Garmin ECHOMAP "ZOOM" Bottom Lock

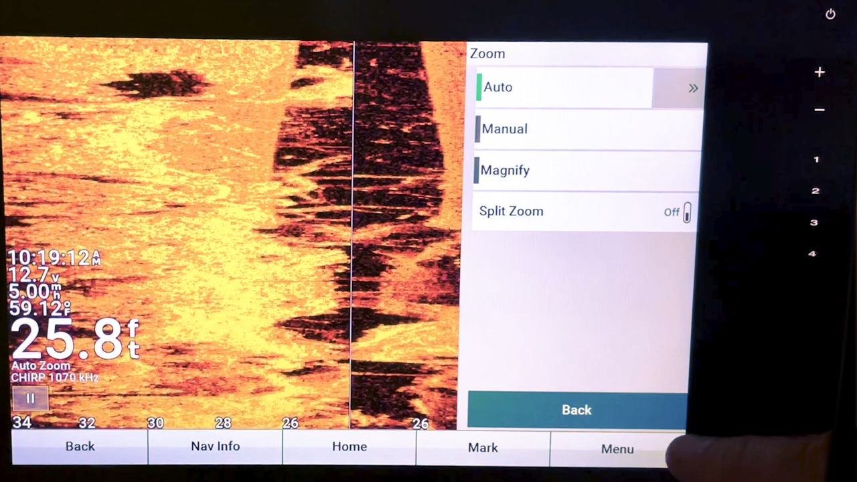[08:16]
On screen: depth 25.8 ft
it's going to be an auto zoom
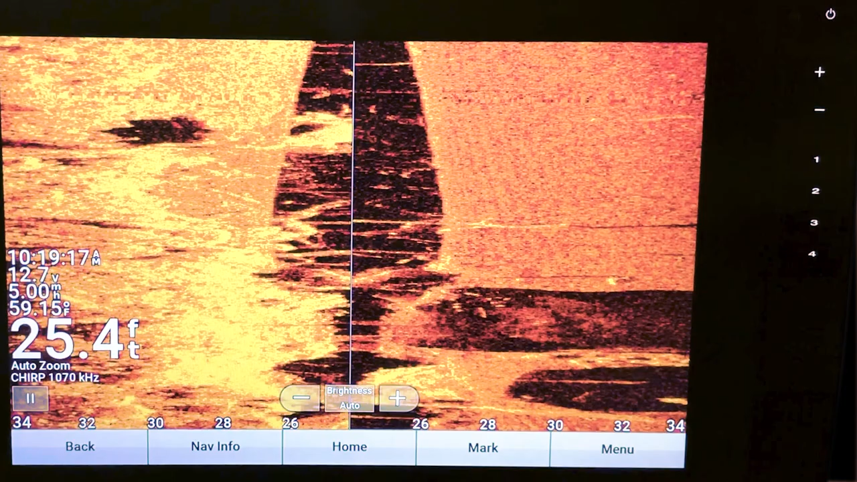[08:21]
On screen: depth 25.4 ft, water 59.15°F
and it'll look like that if you ever can't figure it out look over here it tells you what what you're in and when
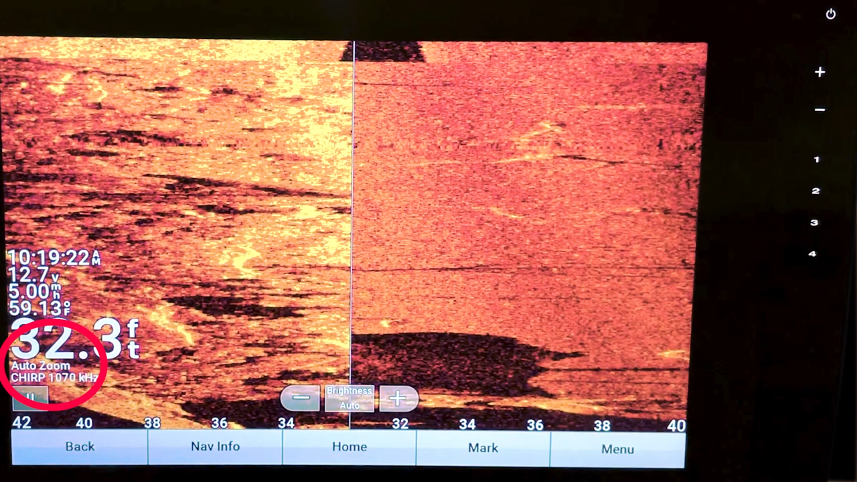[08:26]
On screen: depth 32.3 ft, water 59.13°F
you're in auto zoom on side view it doesn't look very good
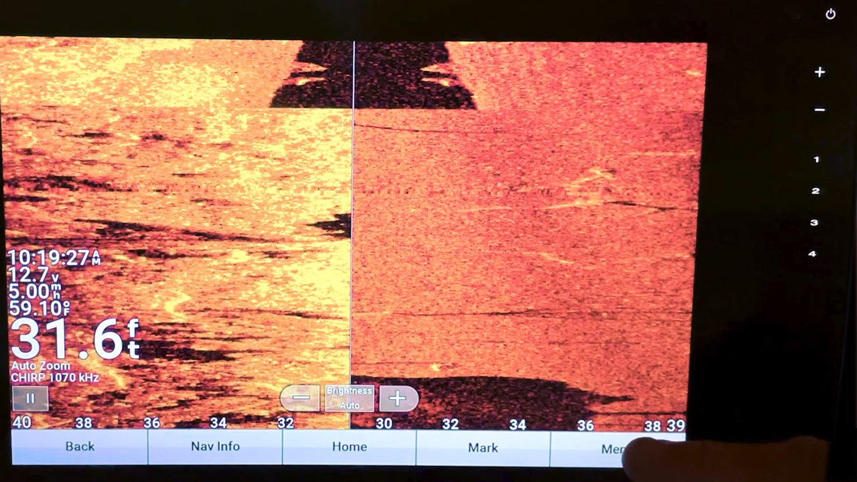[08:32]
On screen: depth 31.6 ft
now there is a time and a place for it but
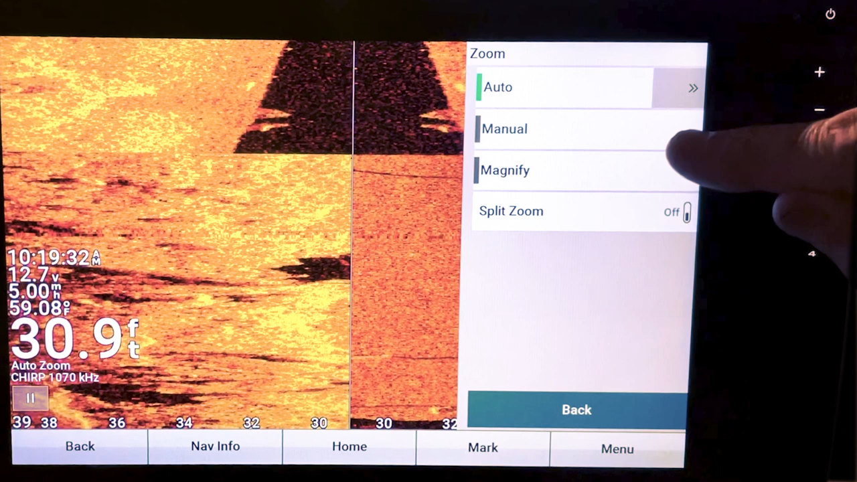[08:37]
On screen: depth 30.9 ft, water 59.08°F
that's why i really suggest that you just leave the magnify turned on especially in the side view it is nice to have that box so i would leave the magnify on
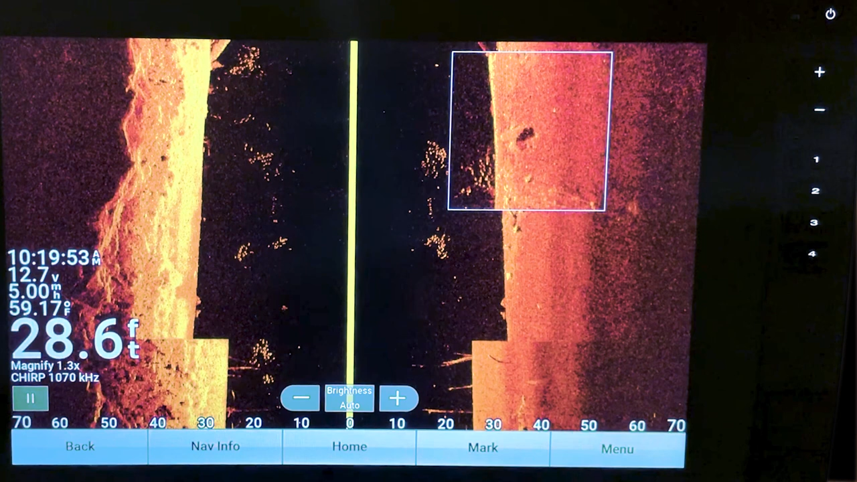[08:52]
On screen: depth 28.6 ft, water 59.17°F
but there have been several people who've got messing around and turn that auto zoom on
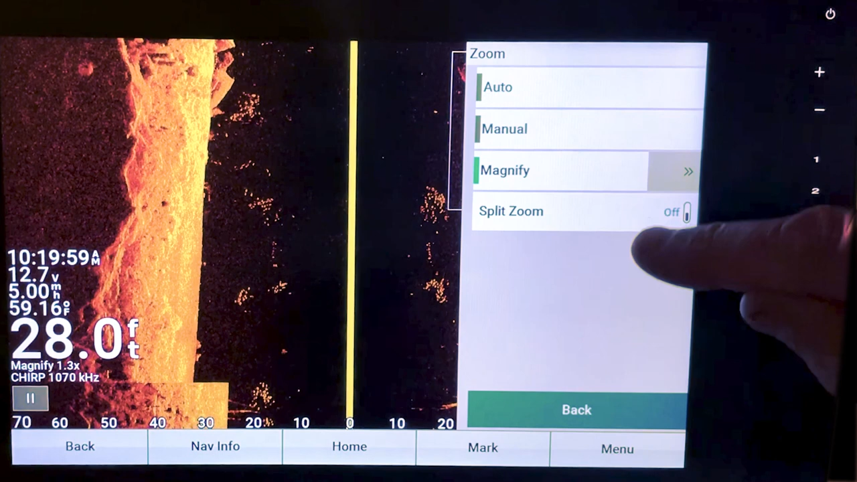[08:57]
On screen: depth 28.0 ft, water 59.16°F
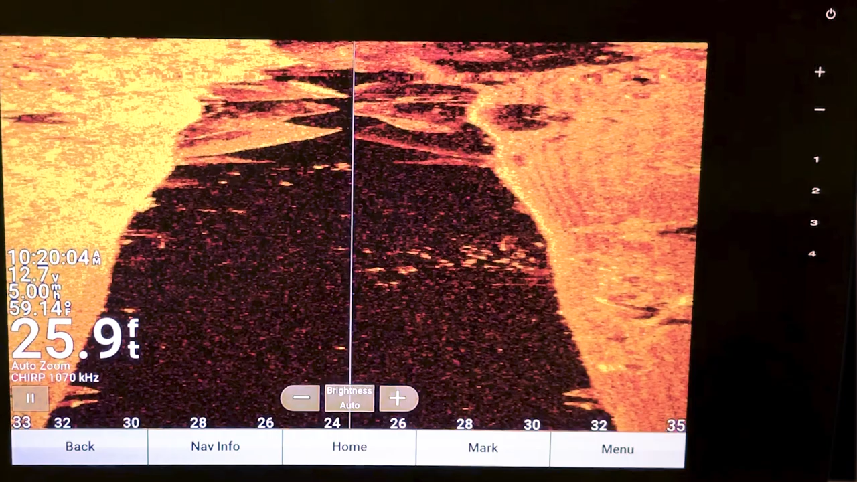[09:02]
On screen: depth 25.9 ft, water 59.14°F
and then they're not sure where they're at and they don't know why their screen doesn't look right but that's the reason right there
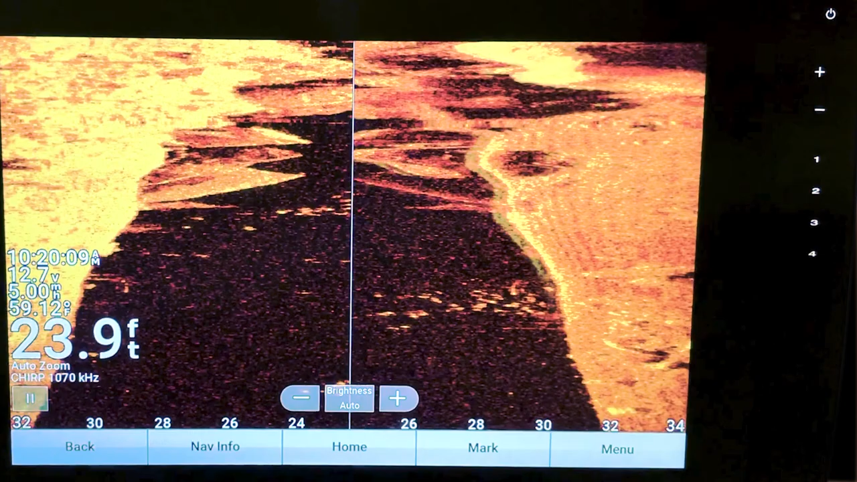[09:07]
On screen: depth 23.9 ft
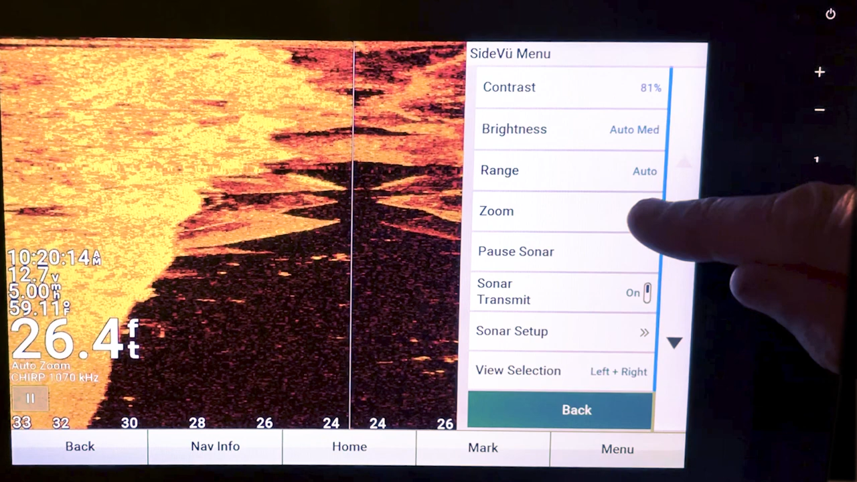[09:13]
On screen: depth 26.4 ft
and we can look at the split zoom
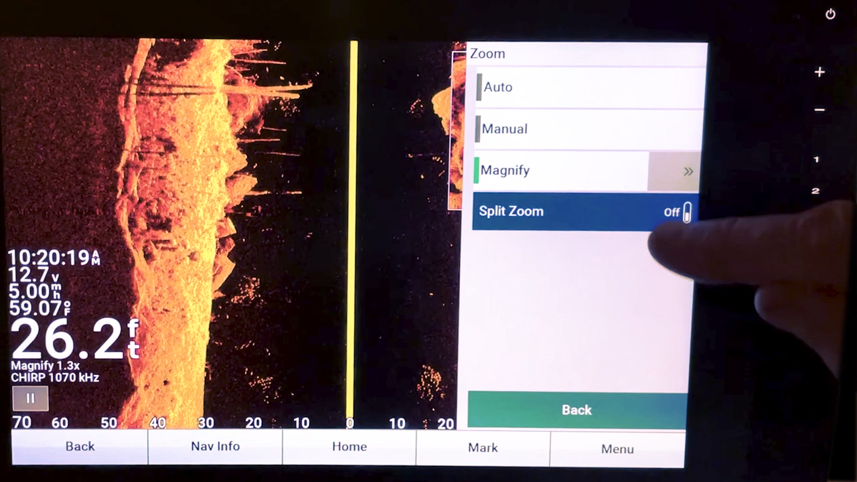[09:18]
On screen: depth 26.2 ft, water 59.07°F
which has these two boxes here
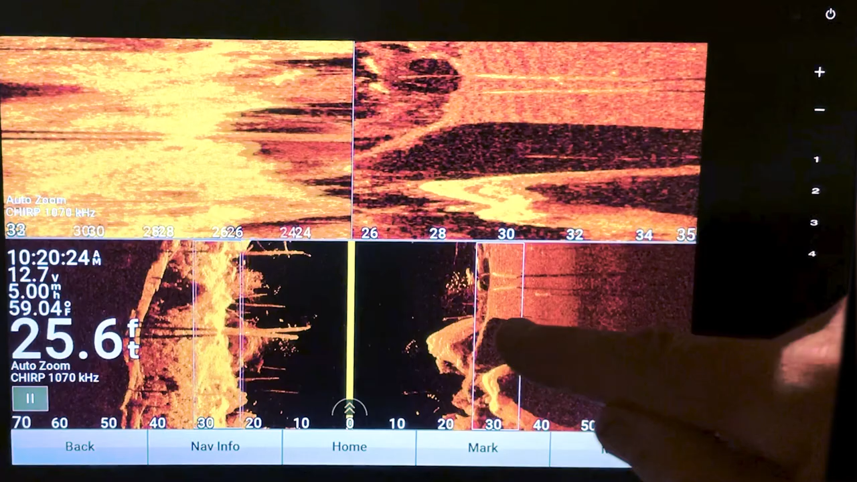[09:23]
On screen: depth 25.6 ft, water 59.04°F
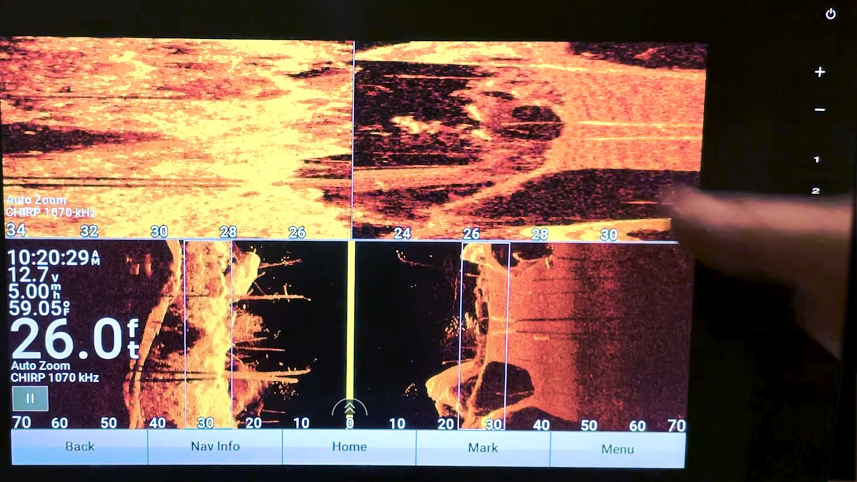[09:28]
On screen: depth 26.0 ft, water 59.05°F
and then that's what you got up there so that's kind of why it looks
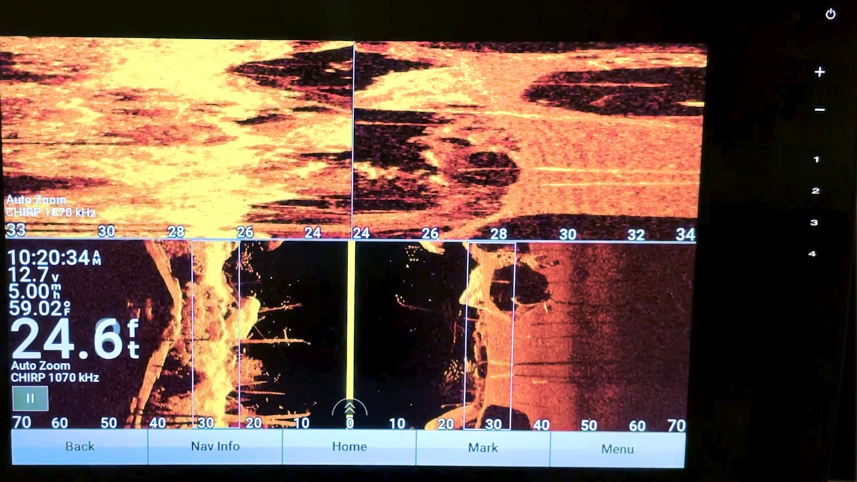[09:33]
On screen: depth 24.6 ft, water 59.02°F
all distorted when you have it in just straight auto i'm not real thrilled with that screen either but you're you can play
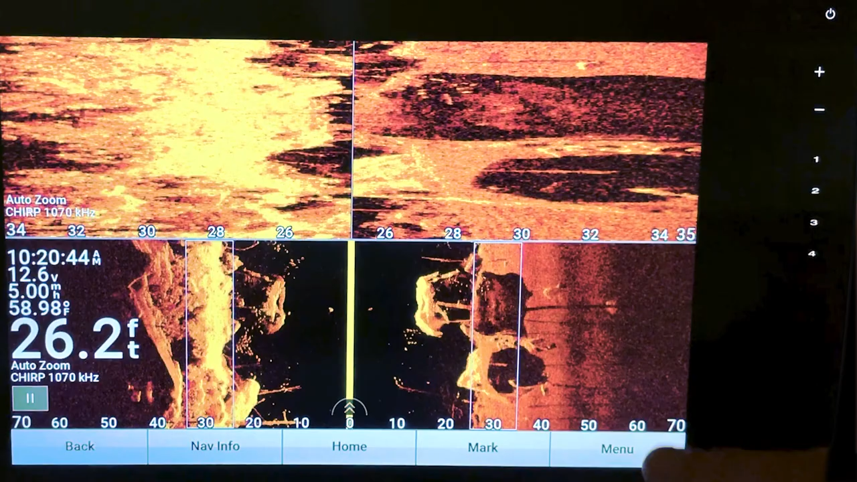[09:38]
On screen: depth 26.2 ft, water 58.98°F
with it if you'd like all right so in this split zoom let's take a look
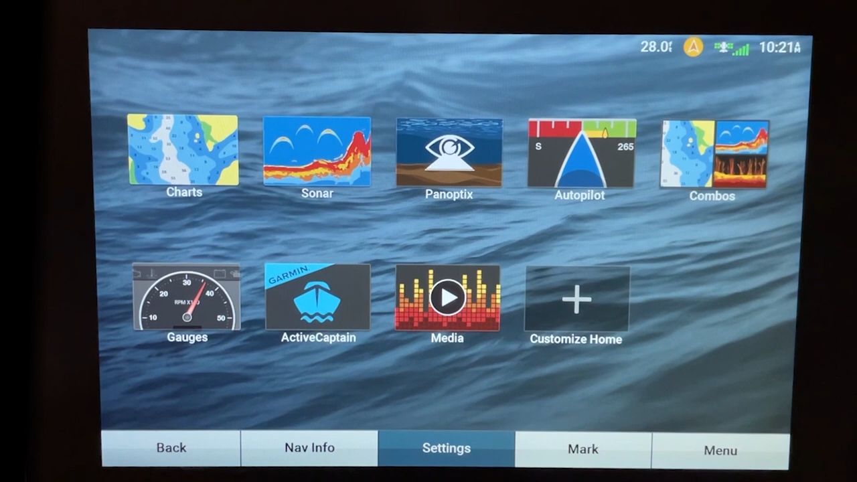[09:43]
at what the plus and minus buttons do for you so sonar clear view
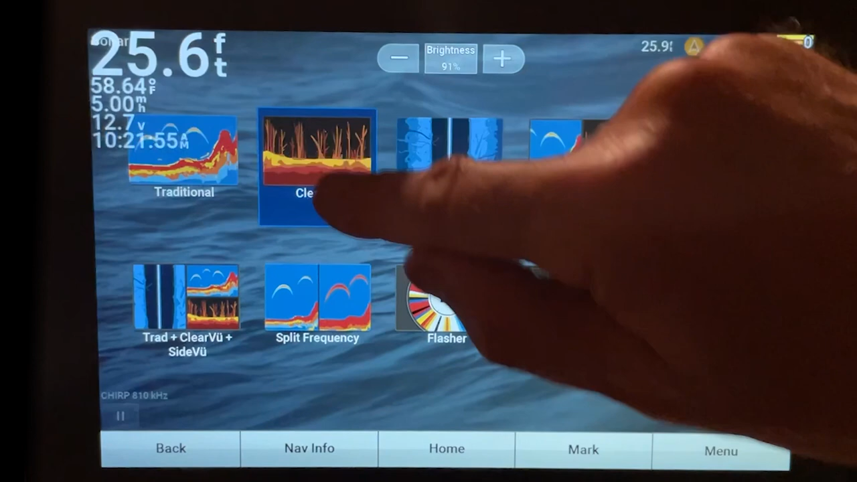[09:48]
menu zoom
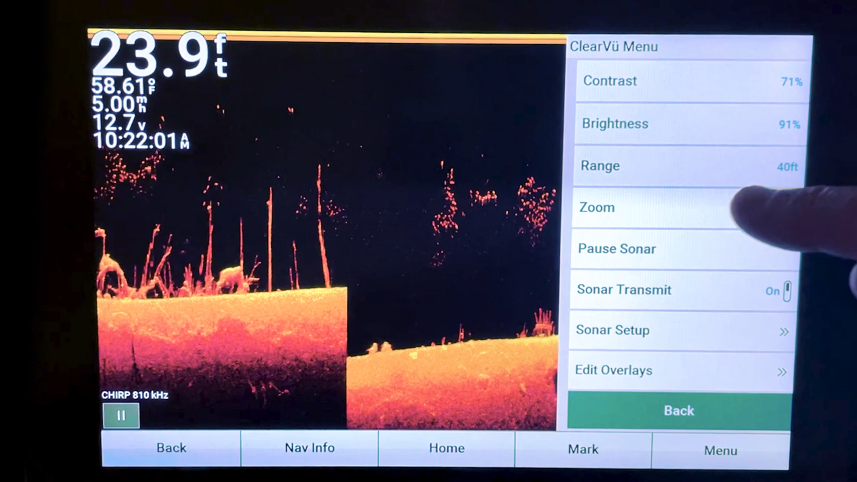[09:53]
On screen: depth 23.9 ft, water 58.61°F
split zoom okay so if i'm just in a
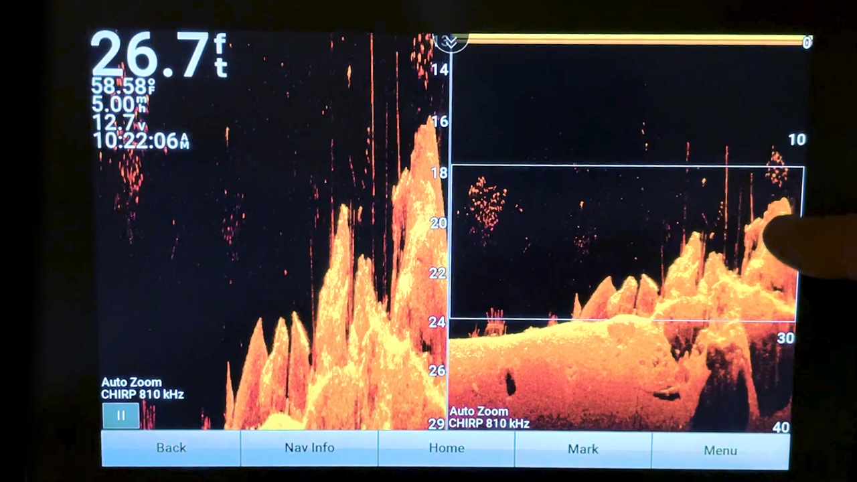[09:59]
On screen: depth 26.7 ft, water 58.58°F
regular split zoom and i use the plus and minus buttons
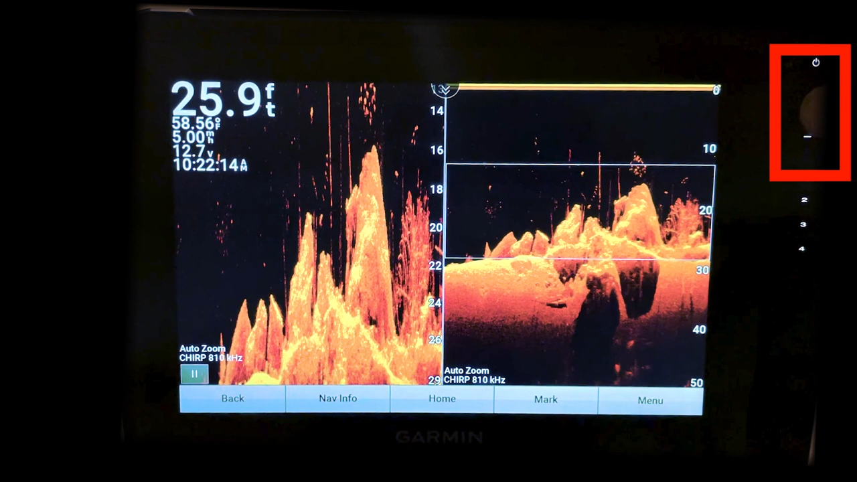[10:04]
On screen: depth 25.9 ft, water 58.56°F
now this is an auto zoom if you notice